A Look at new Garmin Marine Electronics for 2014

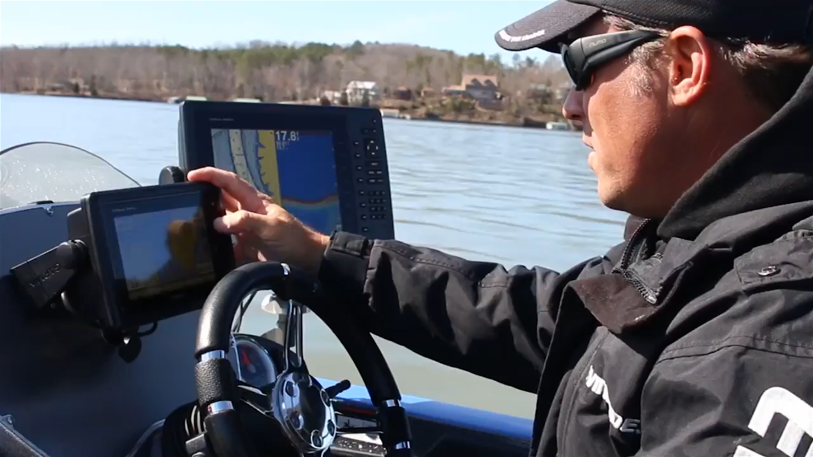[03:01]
full strength to the right full strength to the left and full strength down which again when you scale your units out to 100 feet 150 feet 200 feet you're not losing any of your
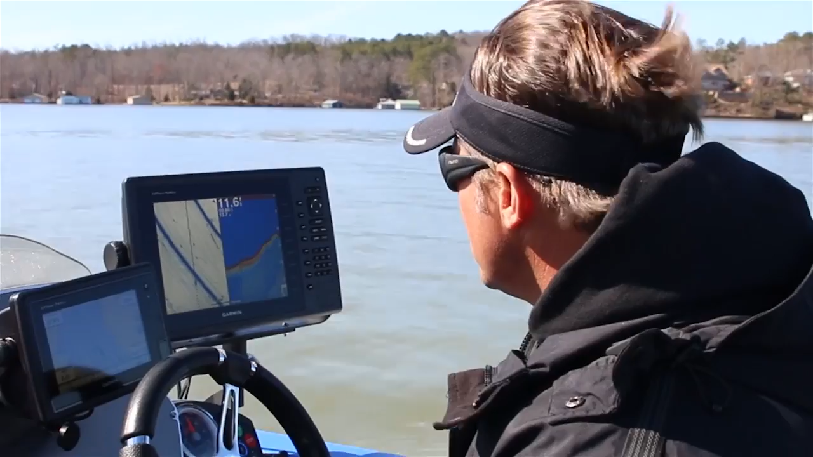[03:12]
sensitivity way out far so I can really scan farther it's going to draw a better picture and it's a more powerful
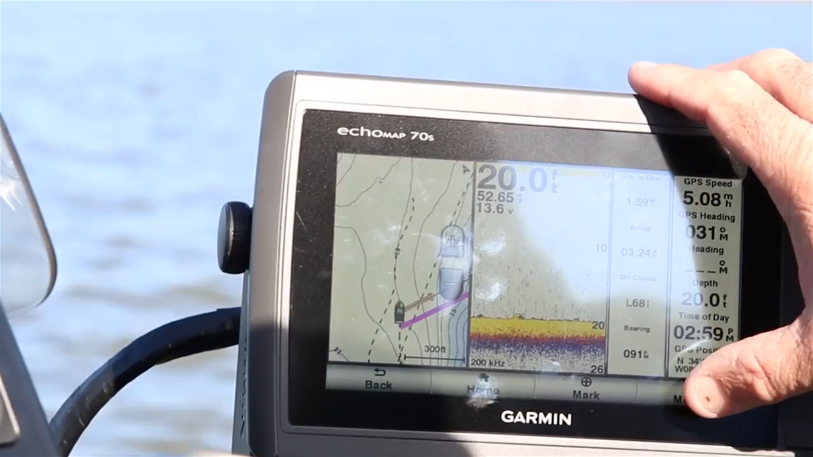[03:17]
On screen: depth 20.0 ft
transducer now let's move over to the maps one of the things that Garmin has done over the last